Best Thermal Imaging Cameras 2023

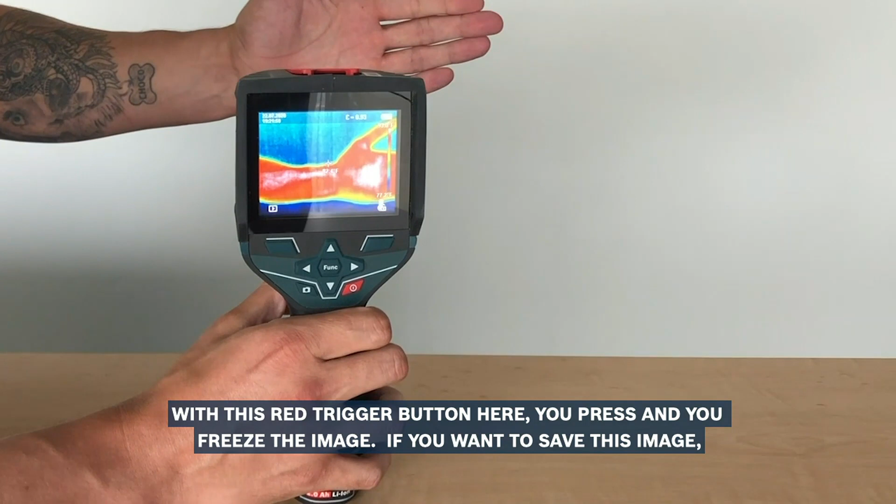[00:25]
Now, they increase mentally. This Bosch is roughly twice the price of the previous camera.so, what do you get for this money?
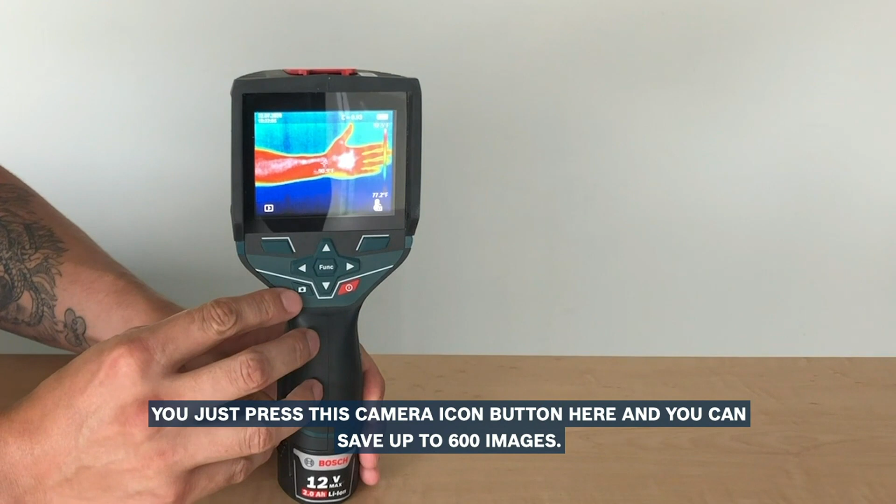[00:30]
First of all, the Bosch uses its own rechargeable 12V Li-ion batteries. This means that a tradesperson might already have the charger and spare batteries.
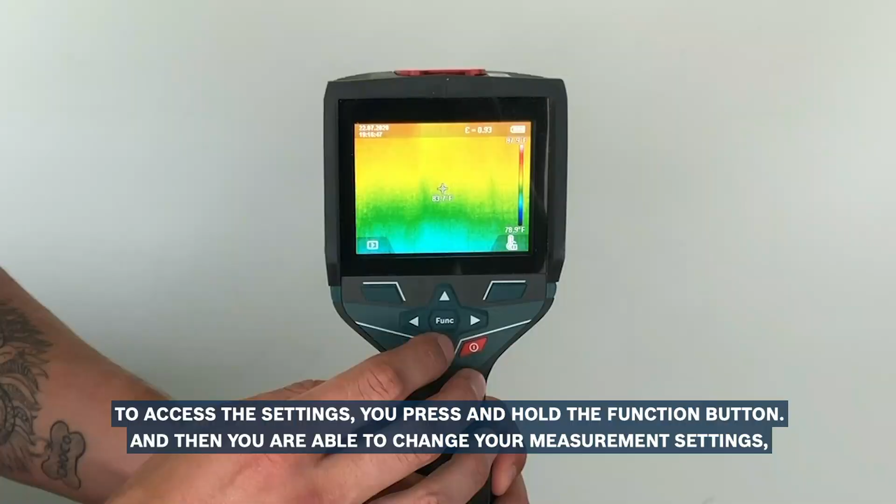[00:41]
If the 4-hour battery life is not enough, you can resort to 4 AA batteries as a backup.
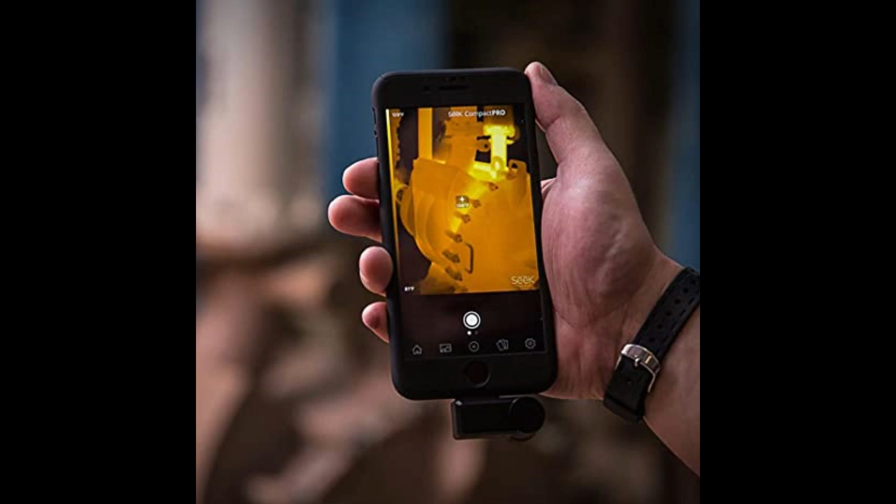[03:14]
Fortunately, the app is fairly easy to use, and it also lets you play around with variables like temperature scale, emissivity, and aspect ratio.
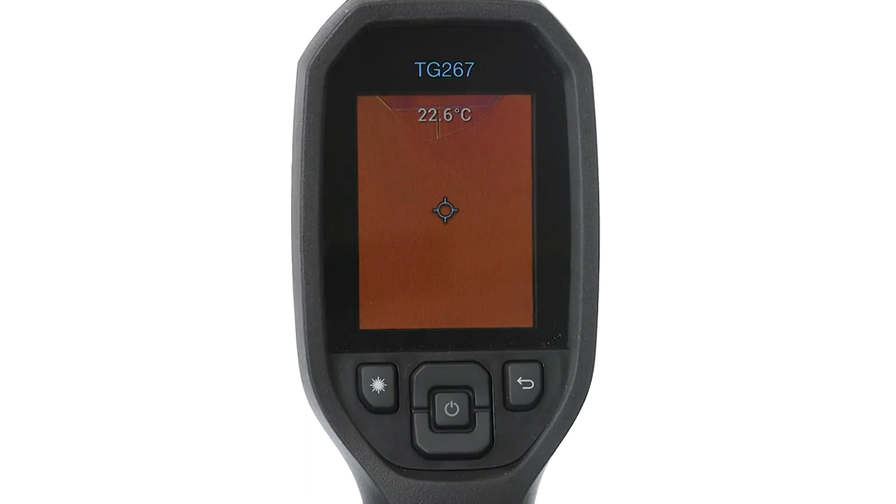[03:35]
On screen: spot 22.6°C
It has the ability to read temperatures of minus 13 degrees Fahrenheit, up to 716 degrees Fahrenheit, a laser bullseye,
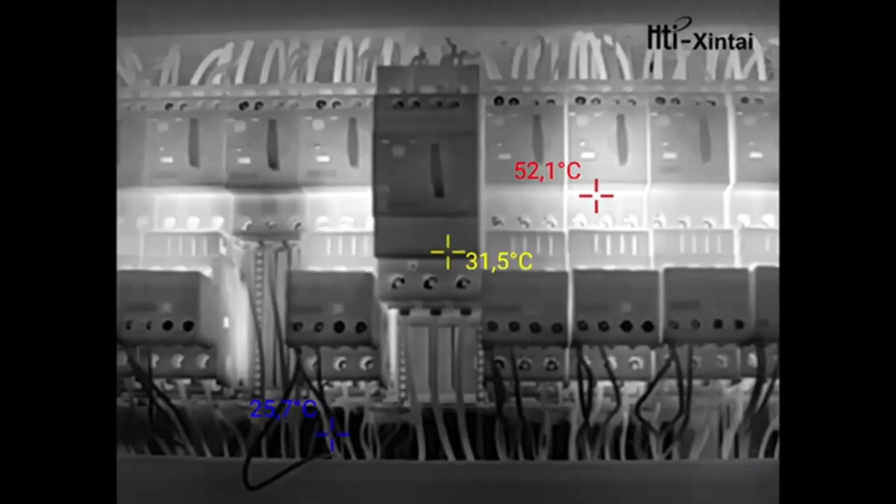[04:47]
The Taishintai HTI 19 High Resolution
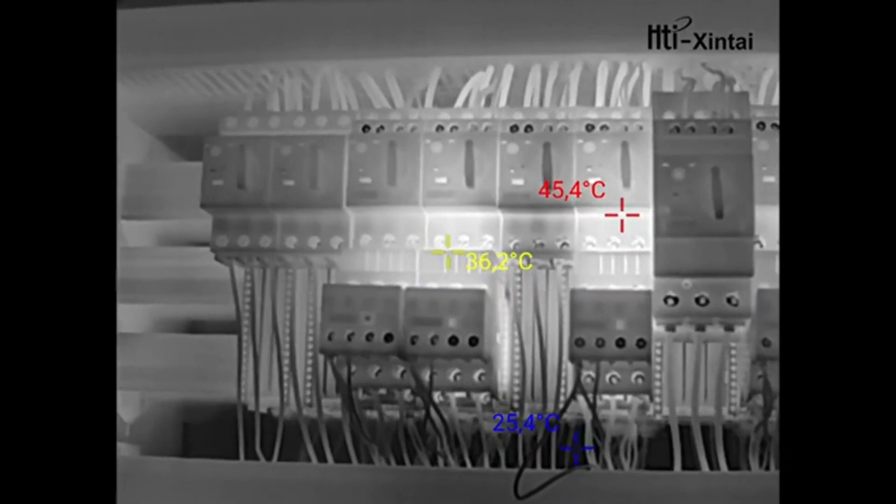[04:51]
Thermal Imaging Camera has an impressive 320x240 resolution and a lower price point,
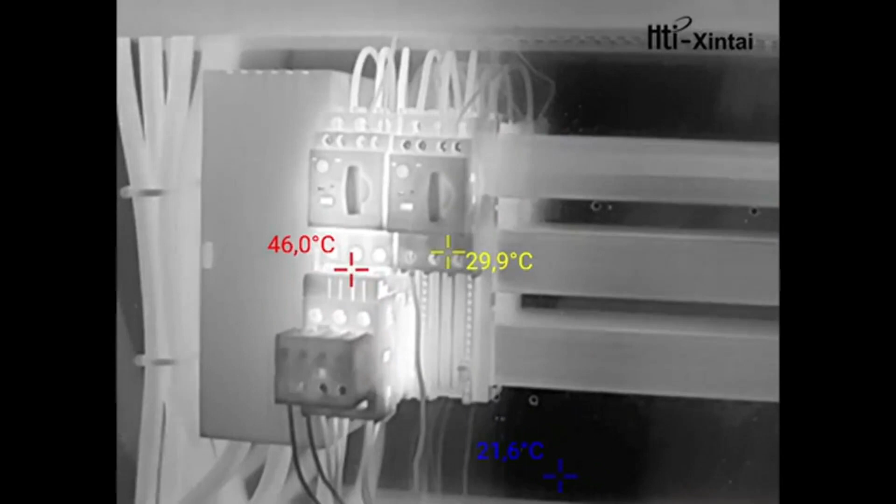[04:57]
On screen: max 46.0°C, min 21.6°C
making it a good all-around thermal vision device, suitable for most jobs, and our best overall pick.
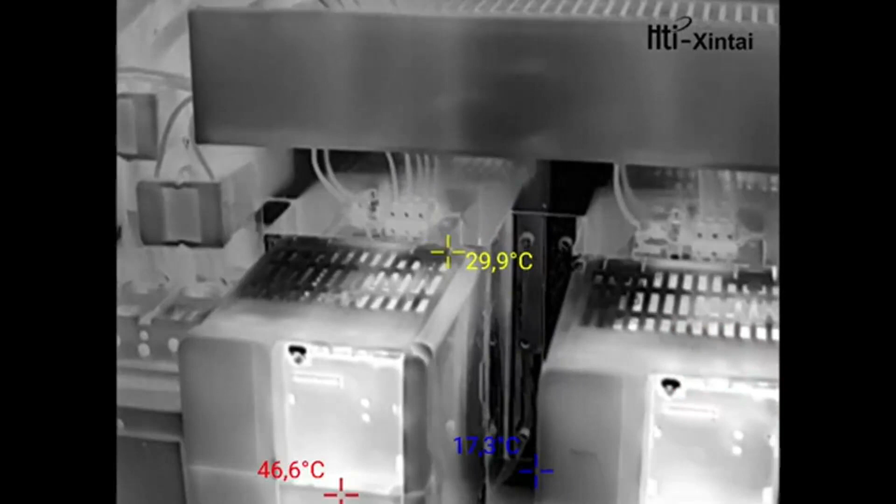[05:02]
On screen: spot 29.9°C
The 3.2-inch screen is considerably larger than the screens of many similar devices,
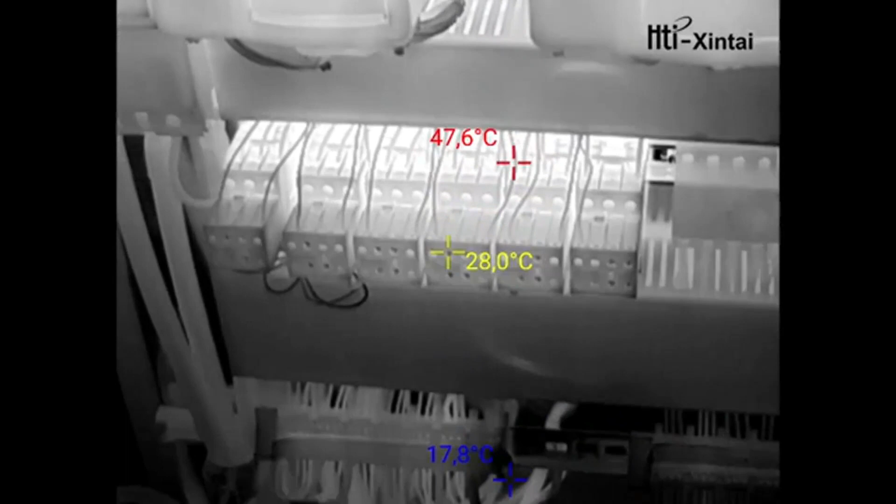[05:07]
and the device also has a simple, user-friendly operation with a rechargeable battery that lasts up to 3 hours.
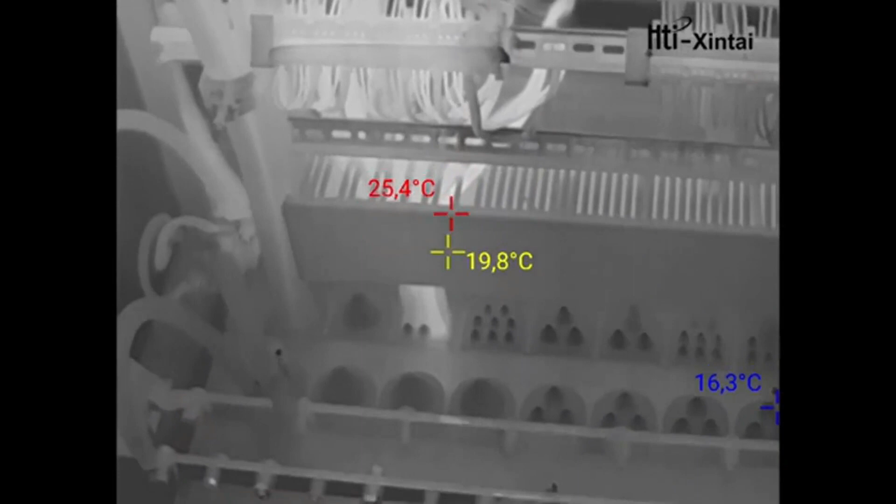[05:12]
On screen: spot 19.8°C, max 25.4°C, min 16.3°C
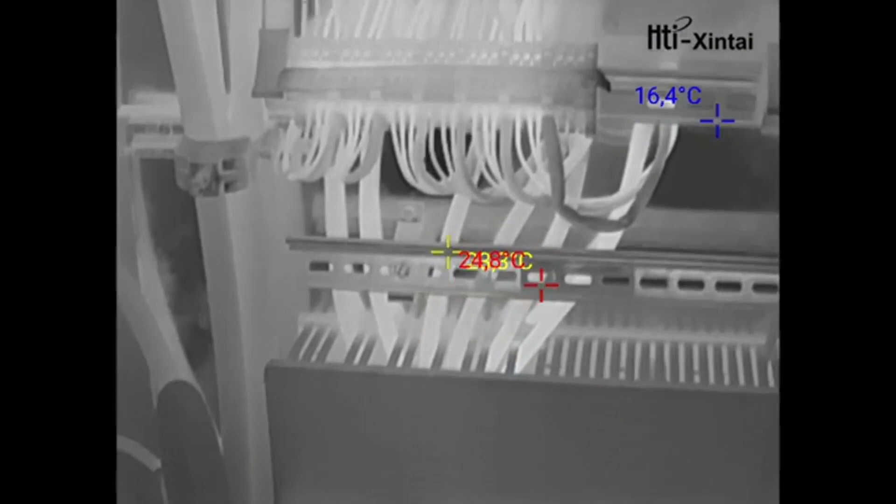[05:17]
This HTI 19 is lightweight, easy to hold, and durably constructed, making it ideal for outdoor use or for environments where it might have to take some abuse,
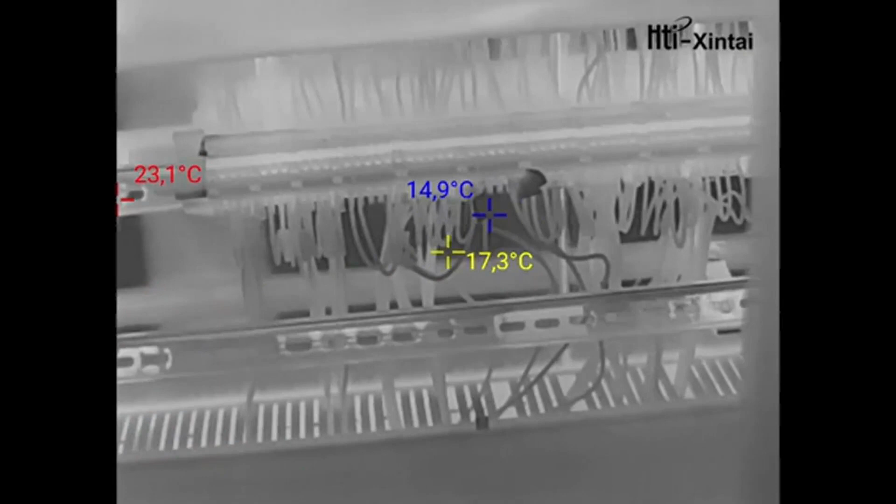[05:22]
On screen: max 23.1°C
such as tight crawl spaces and construction sites. It is not tripod-mountable, though, so it might not be the right device for you if you need hands-free operation.
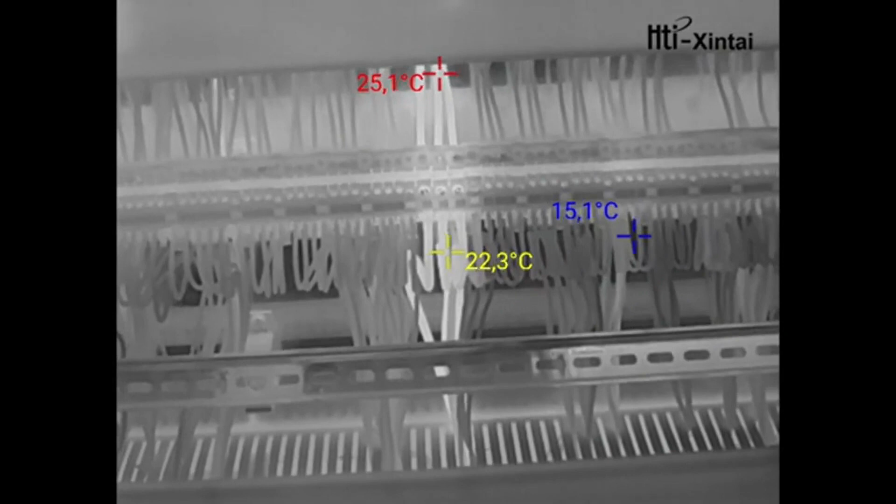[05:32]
The temperature range of this device is minus 4 to 932 degrees Fahrenheit. This range is decent, but it won't work well in very cold climates.
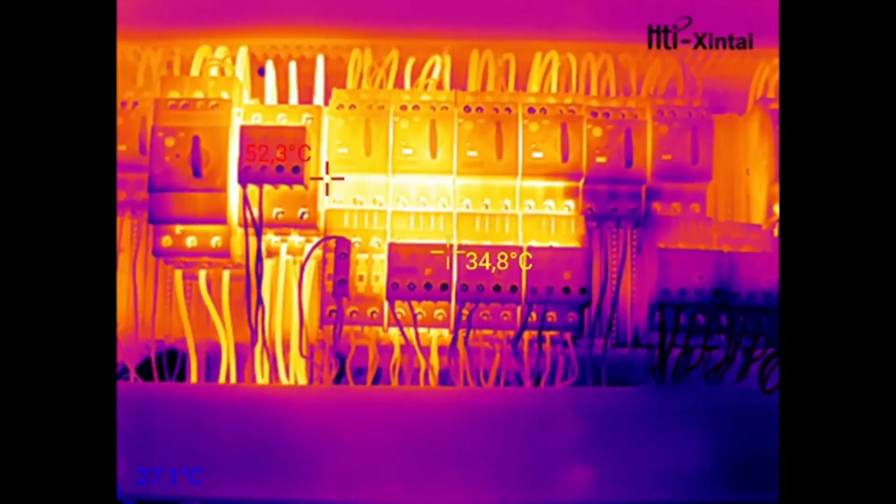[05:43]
The HTI 19's thermal sensitivity is 0.05 degrees centigrade, 50 mk, which beats most devices in its price range,
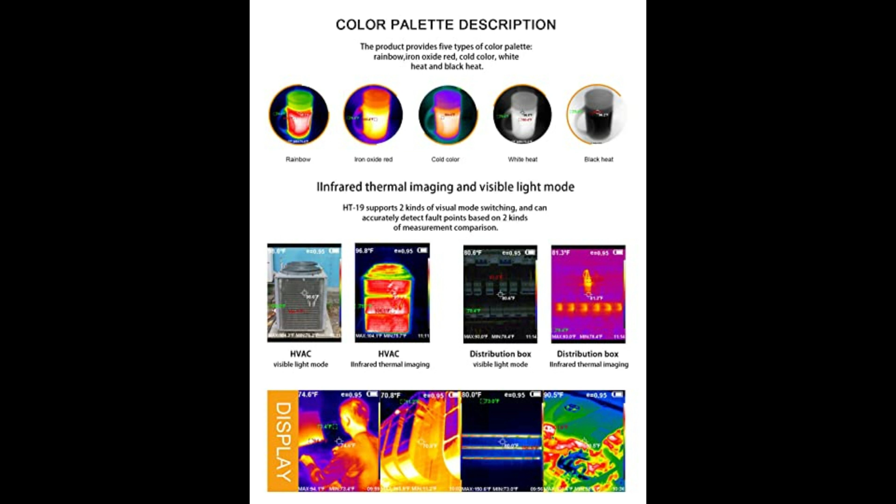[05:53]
though its accuracy of plus or minus 2 is no better or worse than most other thermal imaging devices in this class.